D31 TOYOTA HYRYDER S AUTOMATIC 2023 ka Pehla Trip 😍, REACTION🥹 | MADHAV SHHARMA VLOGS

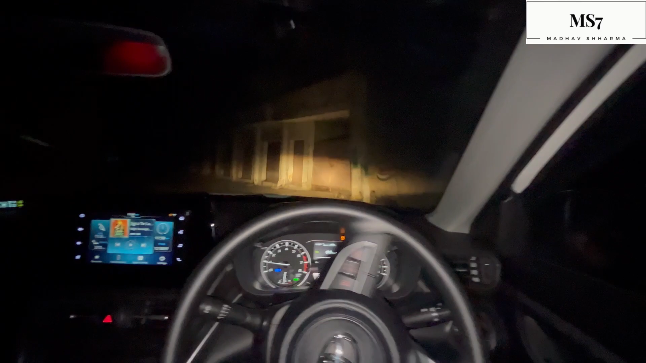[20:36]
कल फिर थोड़ी मॉडिफिकेशन भी करवाएंगे एंड आप सबको बताते भी रहेंगे क्या क्या होगा क्या क्या नहीं होगा।
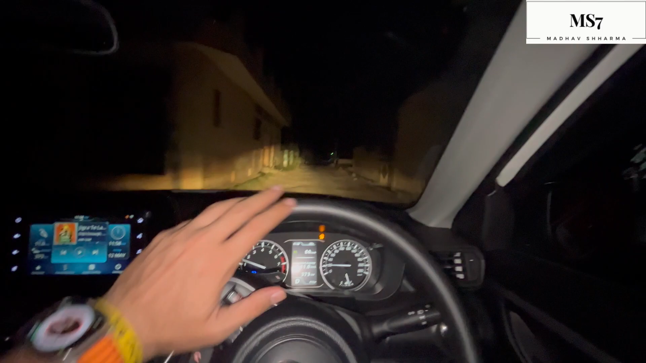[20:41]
एंड इसके मैट्स भी डलवाने हैं, मैट्स नहीं है और एक दो चीज़ें हैं, हॉर्न होर तरह ना लगा है वो भी ठीक कराना है। लाइट की विजिबिलिटी कम है लेकिन यार अब ठीक है यार, देख लेंगे क्या माहौल बनता है।